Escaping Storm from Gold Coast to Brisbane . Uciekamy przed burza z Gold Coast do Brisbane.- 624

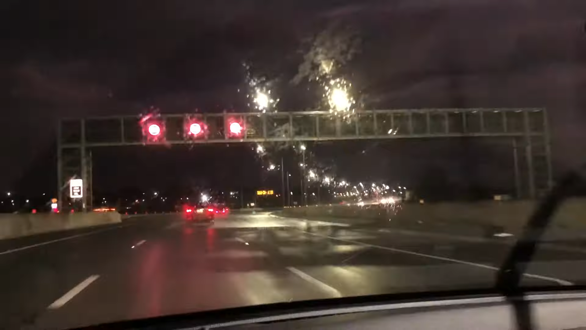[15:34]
Oh, hundred. It's very much stormy. And the sunshine goes a lot. Look at it. Yes. Sunshine cause this summer got huge. Not good for it.
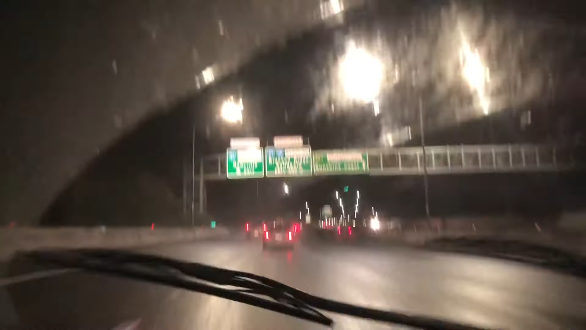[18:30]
I don't know, it was 6 o'clock, I think. What was it? Past 6, 6 o'clock. It didn't take as long at all. So it took us only one hour. It was so fast. Yeah, so good. We are turning over here. Teraz zakręcamy do nas. Zajęło nam tylko jedno godzinę jechać, bo nie było traficu. There's barely any cars. No one here. Just few cars at the front of us.